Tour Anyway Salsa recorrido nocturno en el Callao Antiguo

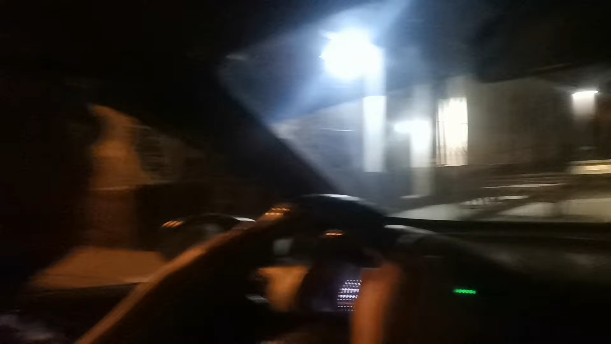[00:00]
monumental chiqui que te parece en las noches miren funcionando casi 12 de la noche aquí en la calle paita y la paita con un necochea
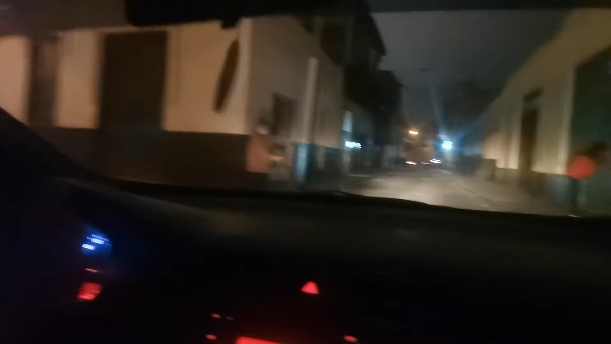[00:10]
la gente está bien y ha salido a pasear su perrito ha salido a pasear su perrito y que está como está el barrio así como lo es tranquilo
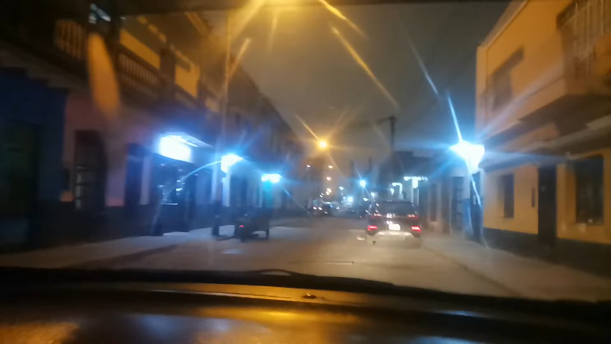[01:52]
este es Castilla mira este es Castilla este es el balcón más largo del Callao ah no si te lo hicimos un video ah que hicimos un video pero el Callao pero como más largo el Callao